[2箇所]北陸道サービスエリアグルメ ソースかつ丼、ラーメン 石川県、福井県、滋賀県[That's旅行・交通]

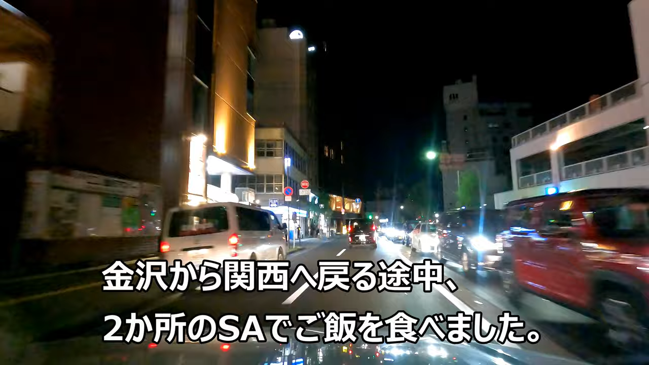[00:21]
片道3時間くらいの2カ所ってまあまあですよね。金沢市街地を出て北陸道へ向かいます。混んでなければ2、30分ってとこですね。
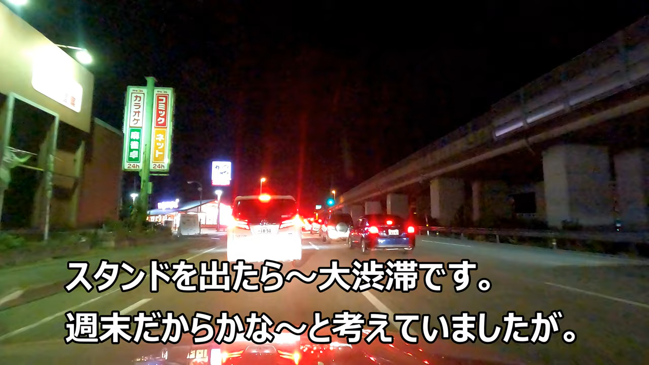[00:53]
しかしこの込み用すごいですね。金沢から車で帰ったのは初めてだったので、毎度こんな感じかと思ってました。
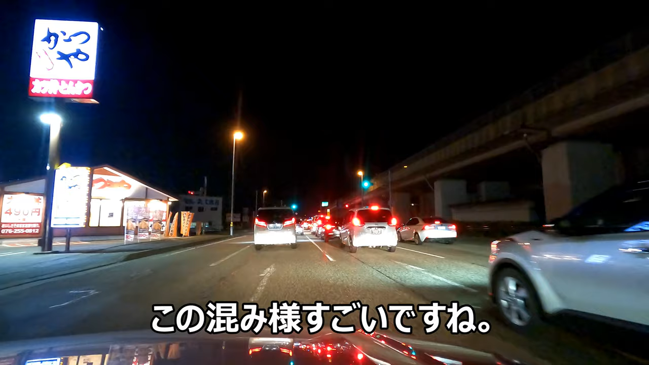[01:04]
と思ったら事故があったんでしょうか。これはまさに事故の事故ってやつですね。すみません。金沢西インターチェンジから高速に入ります。
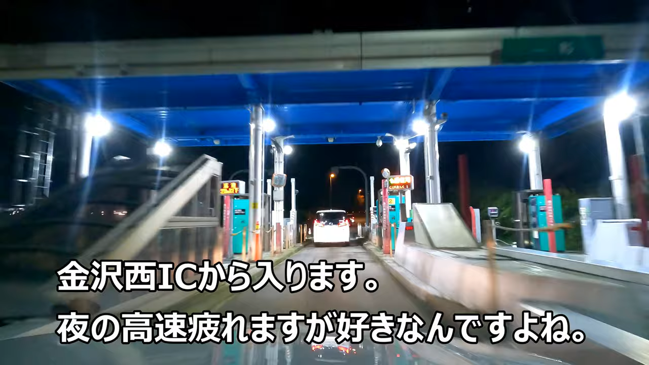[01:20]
なかなか夜の高速って運転疲れるんですけど好きなんですよね。どっかに行くって言うと夜の高速ですから、大抵旅行に行くときは夜出ます。ということでサービスエリアの看板が見えてきました。
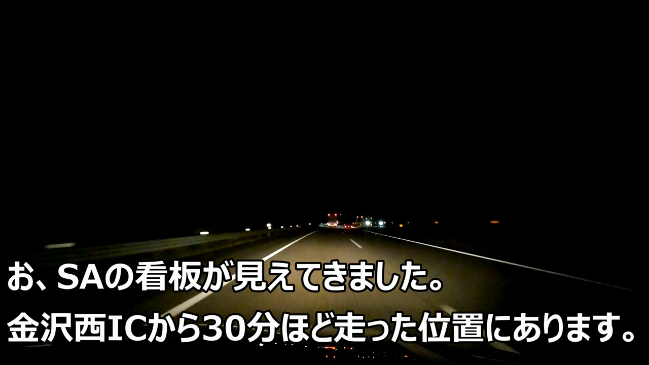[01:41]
金沢西インターチェンジから30歩を走った位置にあります。路面の感じが北陸っぽいですよね。アスファルトが削れたような感じ。ちょっと独特な振動があります。サービスエリアに入る瞬間ってホッとしますよね。サービスエリアに入ったはいいけど疲れててもついつい歩いてしまいます。